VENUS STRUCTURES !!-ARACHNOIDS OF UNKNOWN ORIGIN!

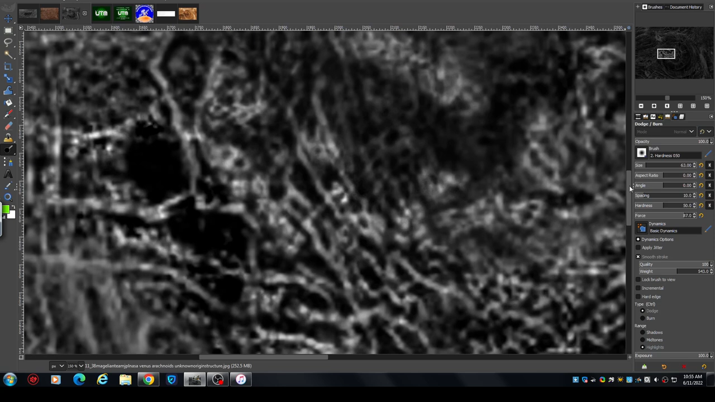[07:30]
or what they're going to be viewing, on. So that gives you a little bit of an idea of what is hidden in this image. And we are seeing the characteristic sort of
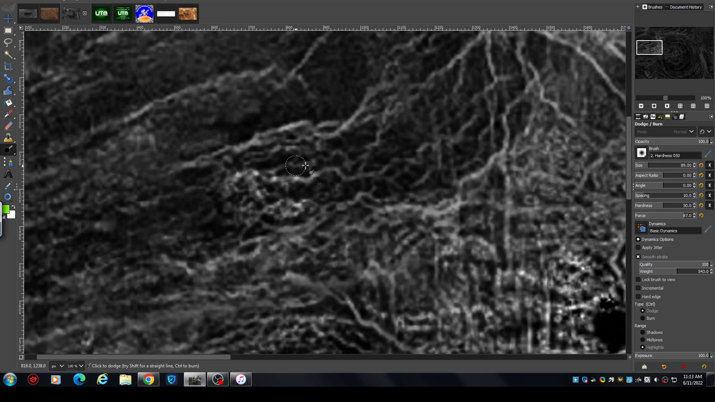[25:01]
While I'm doing this, you should be able to understand the image better because you can see it developing.